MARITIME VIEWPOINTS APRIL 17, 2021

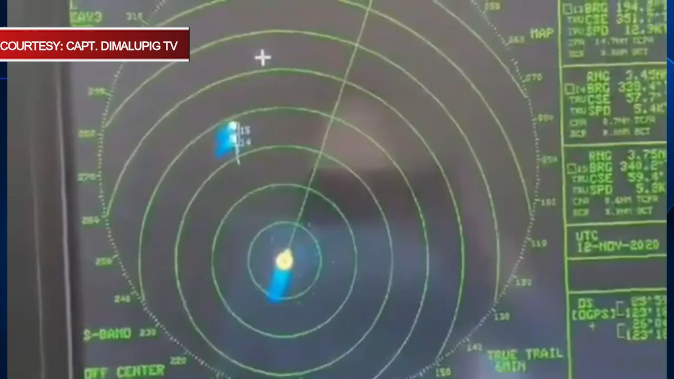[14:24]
Gusto akong palterin pero maintain ko lang yung aking course in speed.
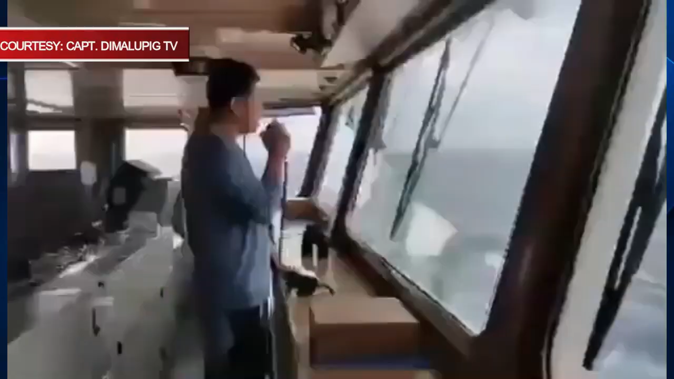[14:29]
We can pass safely. Good CPA, so it's no problem. And in case, I will alter my course to starboard, which is much safer for me. Thank you.
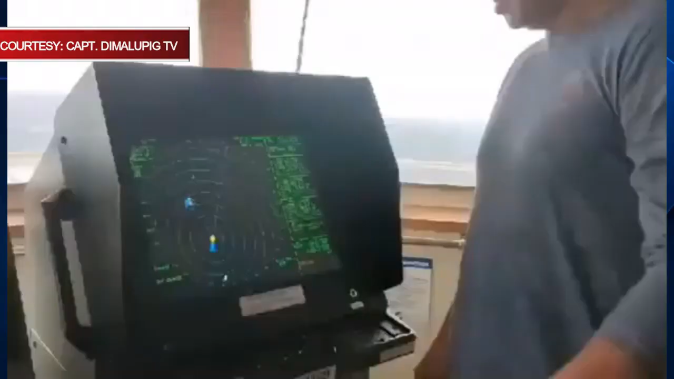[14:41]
So ito yung sitwasyon namin kanina.
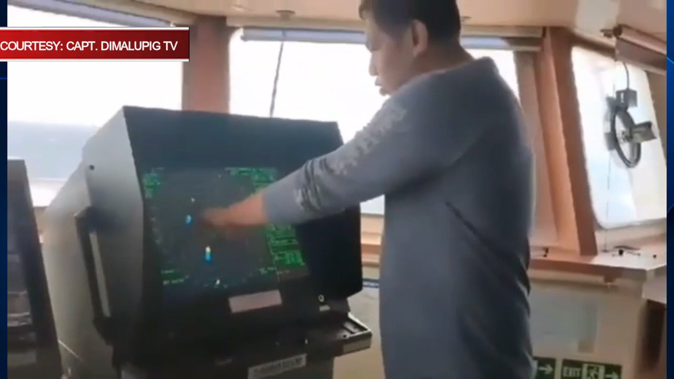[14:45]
Ito yung dalawang Coast Guard. Ang gusto niya, ako ang umalter.
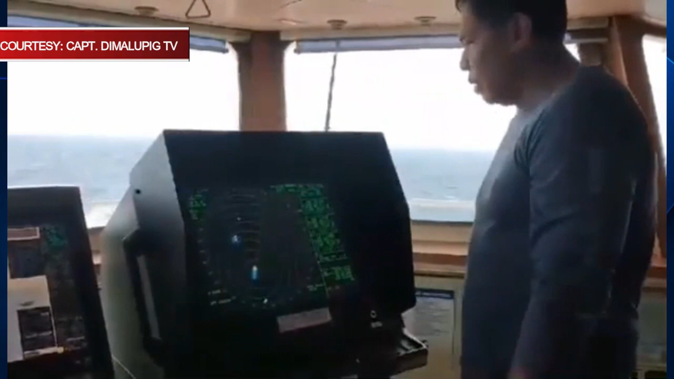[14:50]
Pero sa collision regulation, dahil mas madaling, ay 1 mile lang aming CPA, so libre-libre.
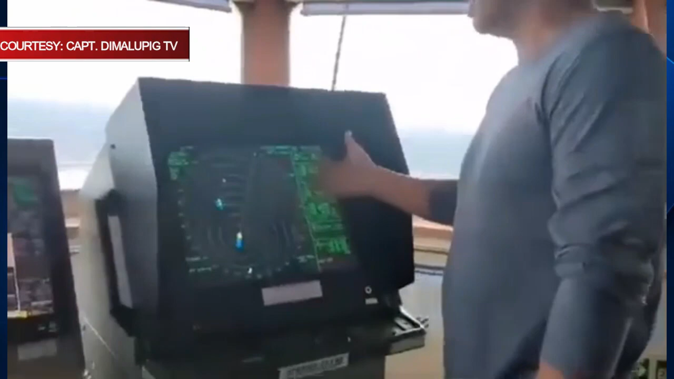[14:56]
Yung sinasabi niyang ilang cables lang, sa tingin ko, mali-mali.
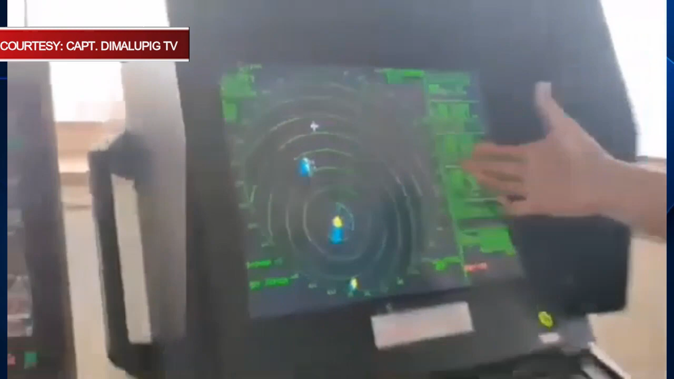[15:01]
Ay, makikikita na mo, mahigit ng 1 mile eh.
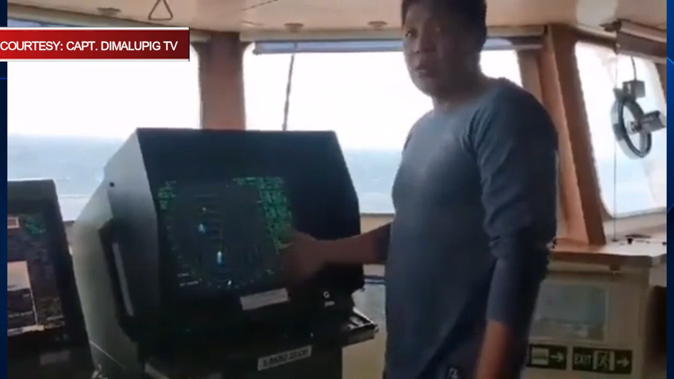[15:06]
Anyhow, ayan ang sitwasyon. Pero siyempre, sinunod ko pa rin yung tama, yung ilang rules of the road.
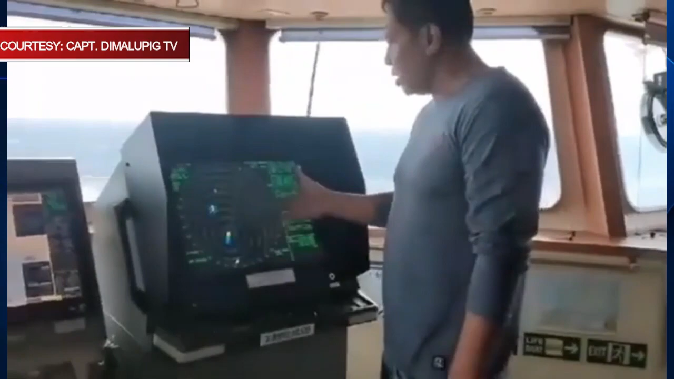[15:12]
Kung sakali, magkaroon kami ng collision o ano, mas safe ako, lalo na ngayon sa sitwasyon ko ito na napakasama ng panahon.
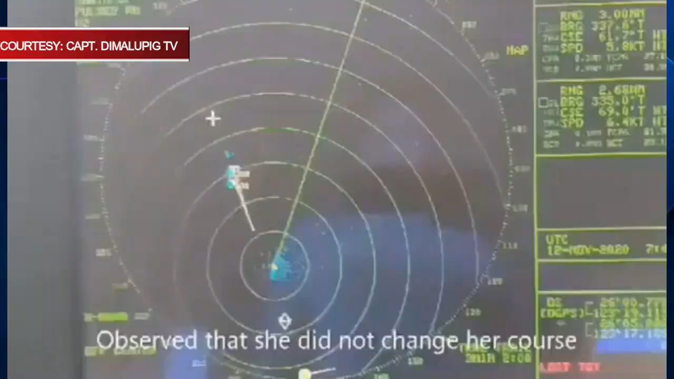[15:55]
Dahil hindi sila sumunod sa regulasyon, sa call rate, tayo na lang ang iiwas. So,
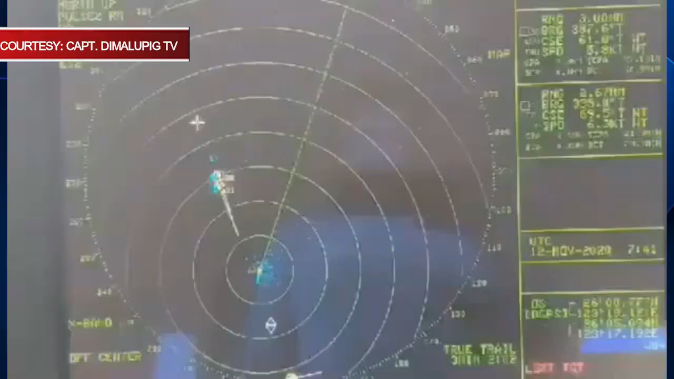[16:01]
hindi sila safe eh, magnabigan bilang dapat sila nga safe.
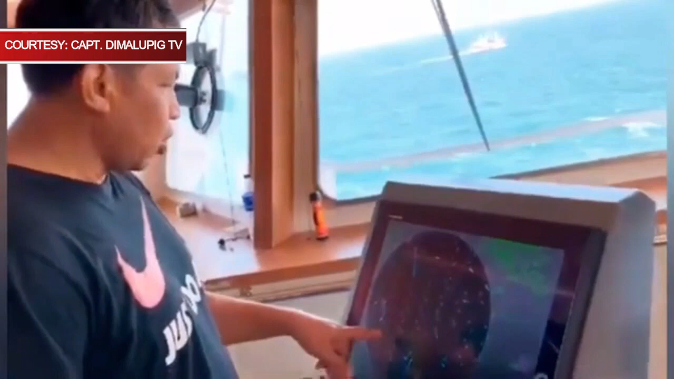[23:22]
na ikaw pa ang didiktahan kung anong course ang kukunin dahil nagkalat din yung net nila.